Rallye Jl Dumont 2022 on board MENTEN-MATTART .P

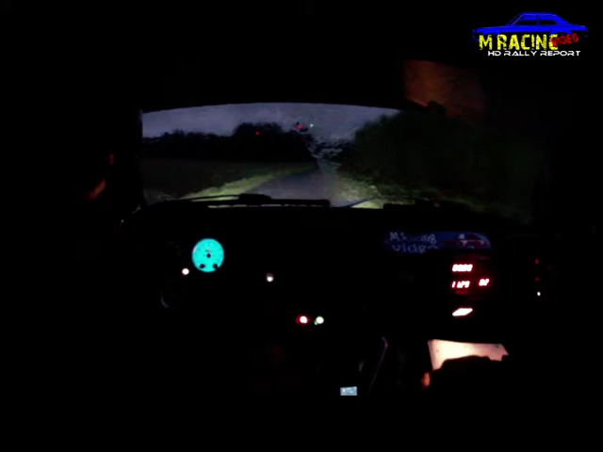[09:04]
100, chicane, droite, gauche. Oh, j'ai plus de la flotte. 200, quitter gauche, 4.